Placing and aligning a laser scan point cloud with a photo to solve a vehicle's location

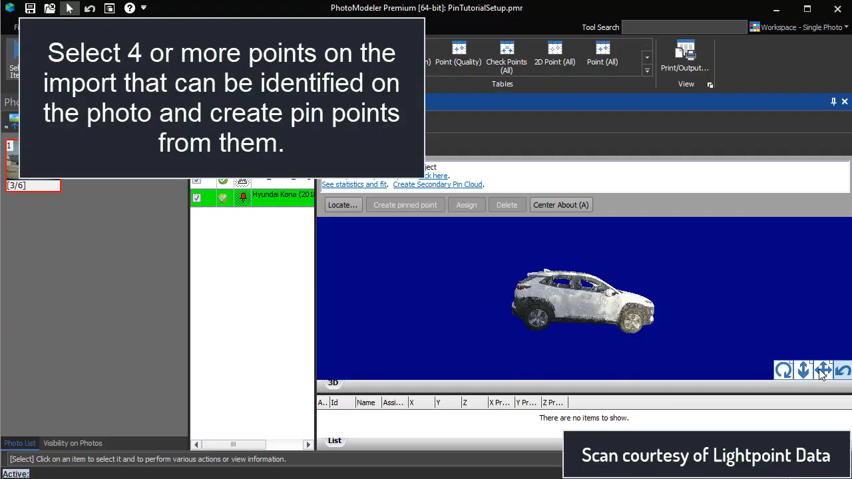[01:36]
Select four or more points on the import that can be identified on the photo and create pin points from them.
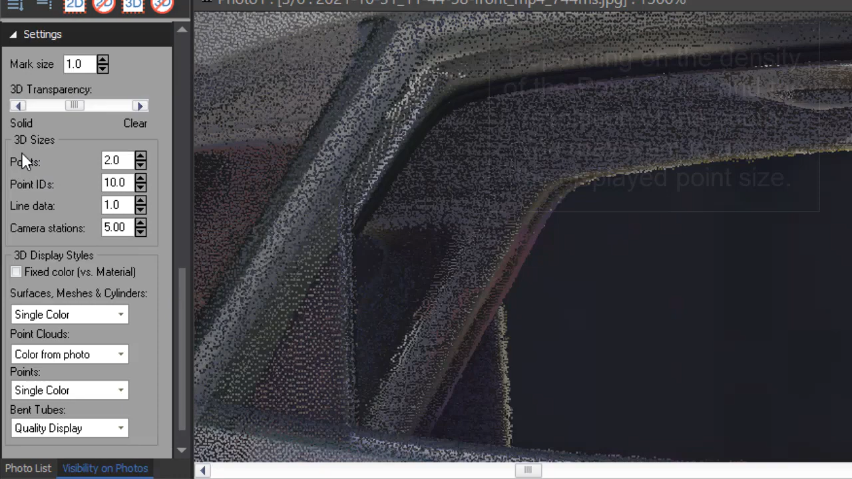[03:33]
Depending on the density of the point cloud and the resolution of the photo, you may want to adjust the displayed point size.
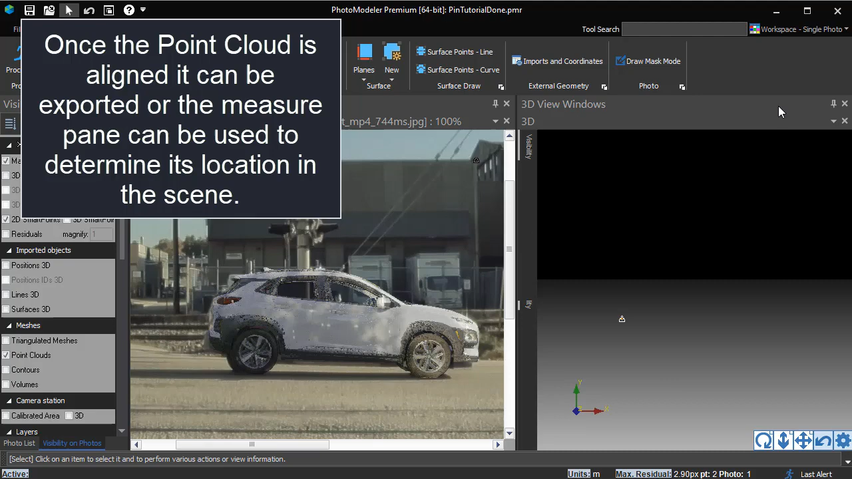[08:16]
The position of the pinned import can also be seen in the 3D view.
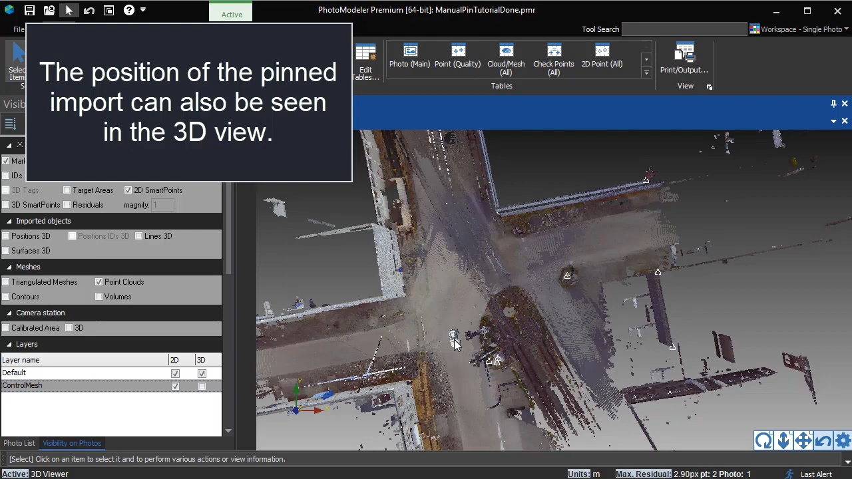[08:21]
The larger point cloud shown here was the one used to solve the camera position and parameters of the single photo.
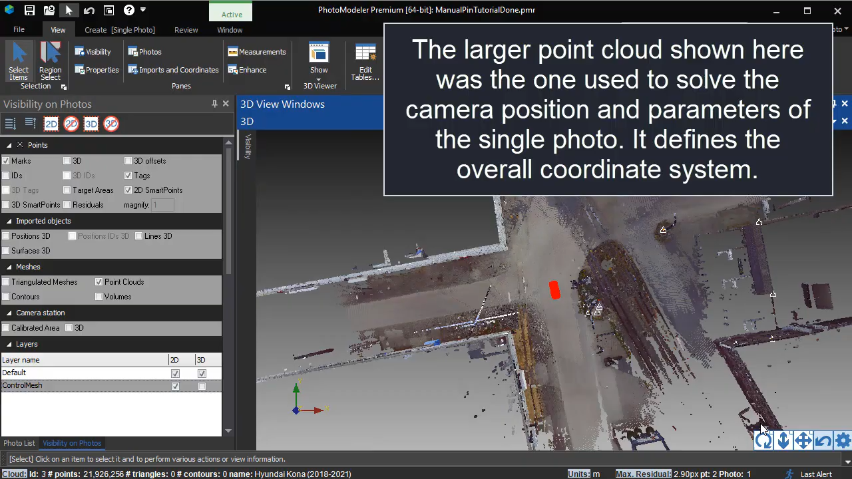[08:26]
It defines the overall coordinate system.
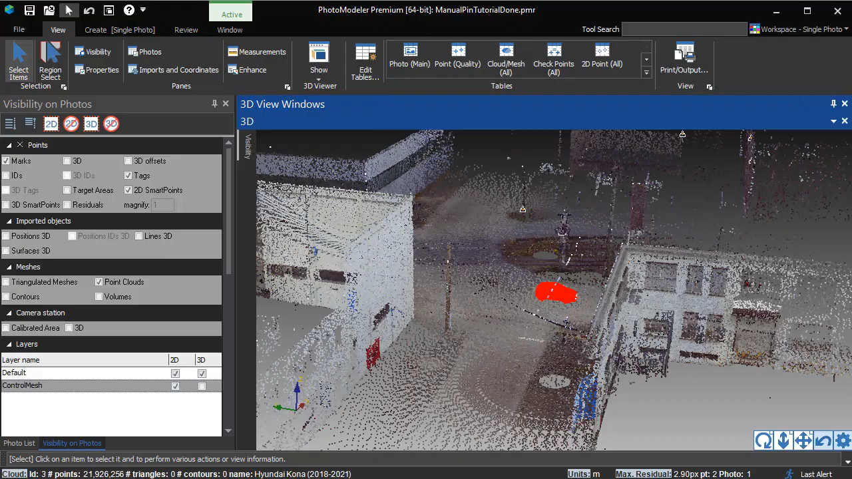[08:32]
Here only one import has been pinned, but projects can have multiple pinned imports.
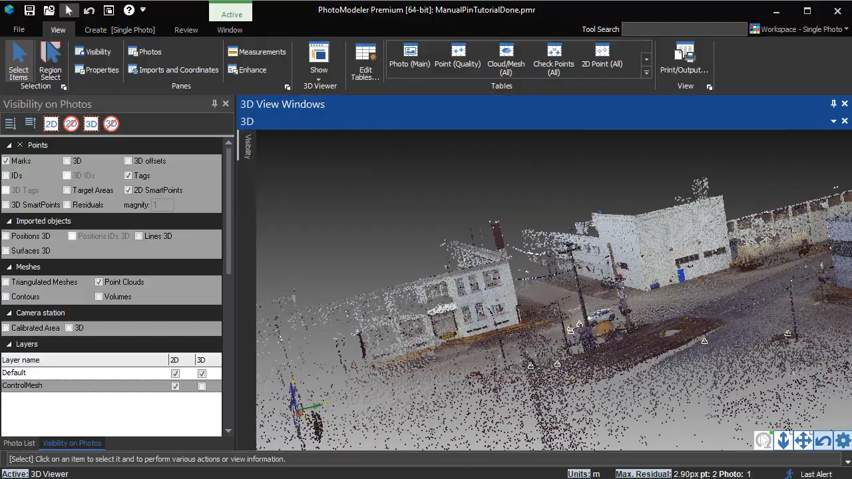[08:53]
Imported point clouds can be pinned to light ray locations on solved photos.